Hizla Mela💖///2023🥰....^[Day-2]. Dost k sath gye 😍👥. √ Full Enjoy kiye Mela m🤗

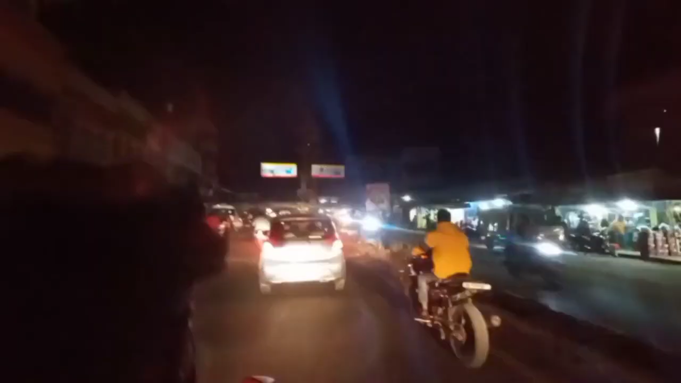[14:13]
अब देखिये यहां का भीड़ अभी देखिये इदर अलेक्डिर सुटी भी नहीं है